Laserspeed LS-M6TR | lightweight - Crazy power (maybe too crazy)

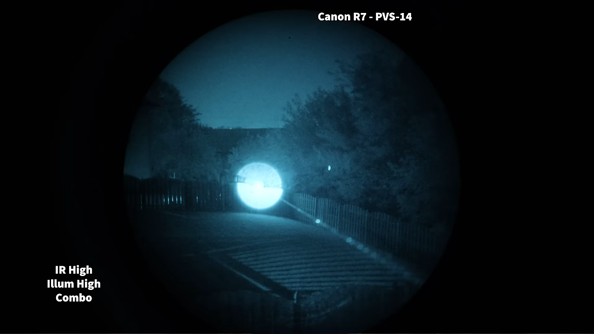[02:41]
And as I mentioned in the beginning of this video, this is a unit where you actually get things so bright, it's almost unusable.
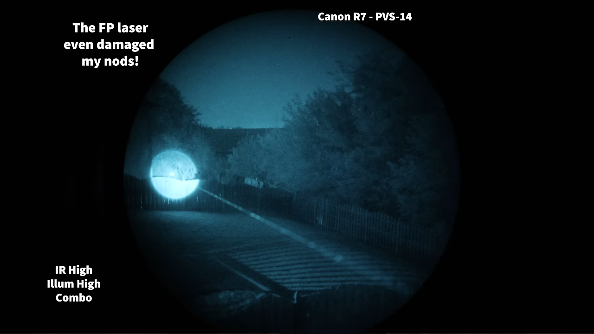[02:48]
I think a unit like this, like I kind of joke about it, is really going to trip up those IR illuminator YouTube reviewers that seem to want to have an IR illuminator that goes out to like 2,000 yards for their 100 yards of effective range.
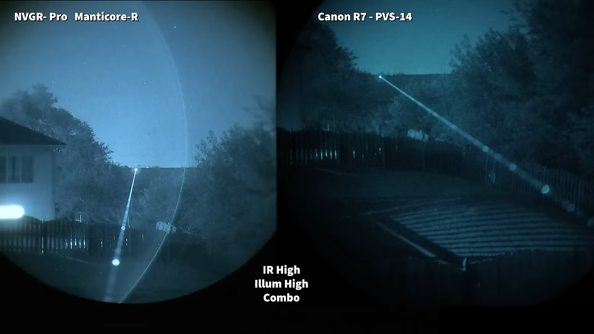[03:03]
I don't know how you're expected to account for bullet drop with a huge bloom all over everything. I don't know. Whatever.
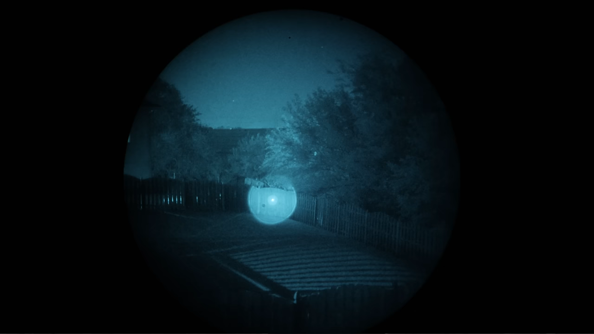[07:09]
But in my testing, I saw these were co-aligned so insanely well that you can actually narrow down the illuminator beam to make the laser and the illuminator basically one, and I found this to be really impressive. I never really found out what that feature would be useful for outside of showing me it has good alignment.
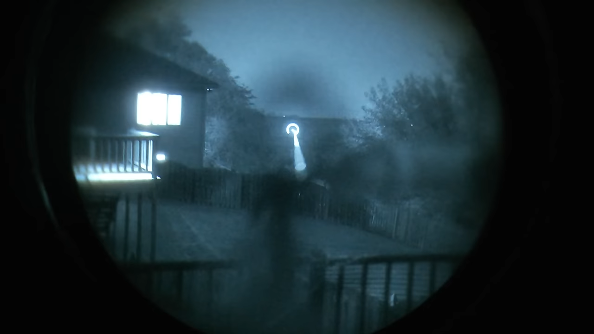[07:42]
So your Viz laser is going to be off your IR. I just do an infinite zero by looking through the optic with nods on and use the IR laser when I configure my setups. I think the infinite zero is stupid easy, but whatever you do,
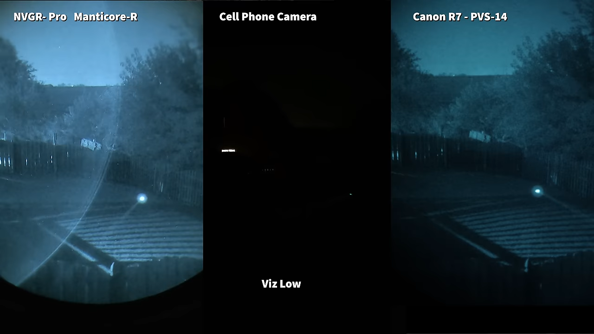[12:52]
Again, as we noted for controls, you can press any button once for momentary or press any button twice for constant. Here is the low power mode of the Viz Laser if you want to see its performance at night, which I have no idea why you would want to do that.
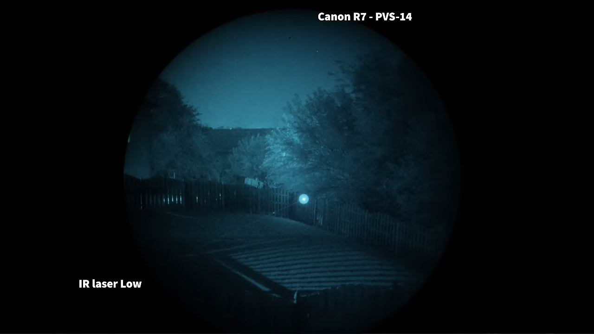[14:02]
You have a laser mode, you can actually aim at things without it giving you an insane obnoxious bloom. I really like this mode because it felt like it was usable within close night vision ranges without completely obscuring the target. Comparing the laser to like a designate IRV, we can see how you can get a laser that just overpowers everything and blooms so
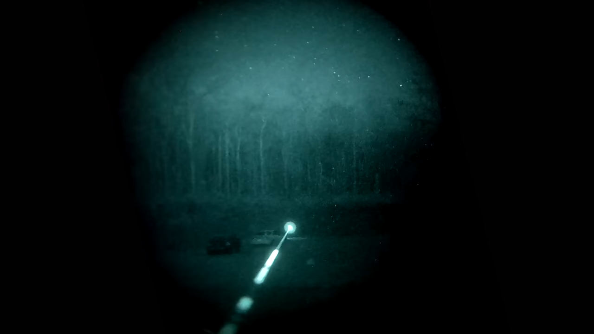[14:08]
bad that seeing what you're aiming at is basically impossible. So huge thumbs up for actually giving a toned down laser that actually makes accurate shots possible instead of the brain dead height bust of making the most powerful laser possible.
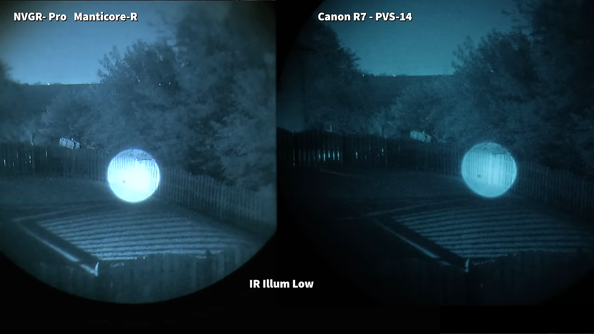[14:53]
Here we get a nice power level that again doesn't overpower or auto gate our nods to give an actual gasp usable illuminator in buildings or anywhere that has trees or walls. You know, that's another dumb thing we see a lot too. These super, super, super high power illuminators and lasers all shown in wide open fields.
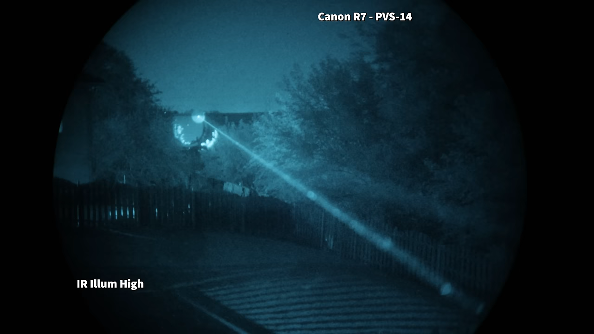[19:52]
Dethroning the brick in terms of the brightest illuminator. So good news, if you're dying to have an illuminator that's too bright to use,
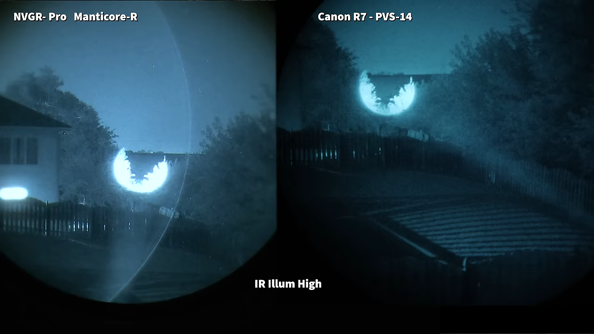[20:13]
Now I do like the laser speed illuminator as an option for those rare instances, like illuminating a large warehouse or pushing out for a moment to get clarity on a further target. I do like that ability if I need it. But the magic of the D-Ball comes from the ability to diffuse the same light to give you a spill.
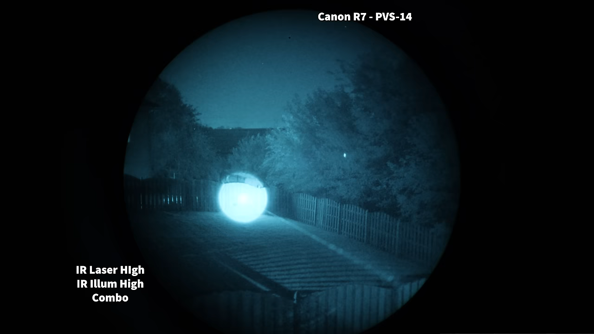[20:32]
Just having this bright tube isn't really that useful at all, and even shining it on a target, it actually makes it worse.
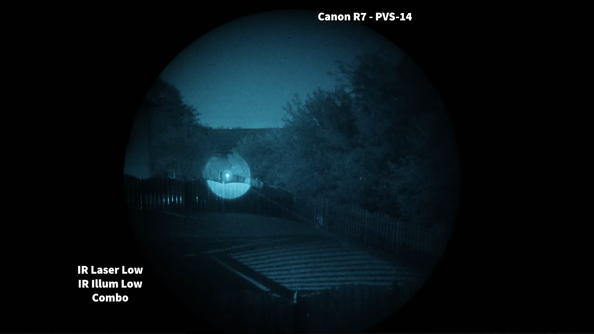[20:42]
Foramar Ranch noted this also, and I'm in agreement with him that the focus mode of the low power actually collapses the light down so well that you can see perfectly fine with it.
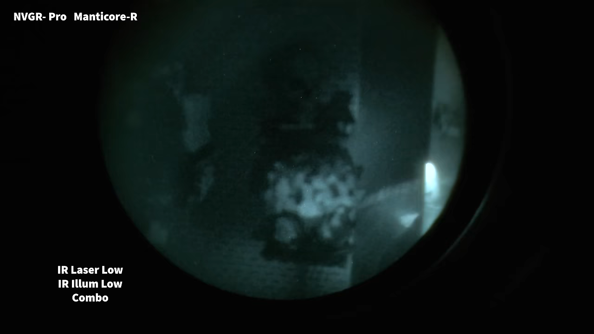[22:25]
Even in tight CQB rooms, neither setting blows out the view and is that perfect balance of illumination.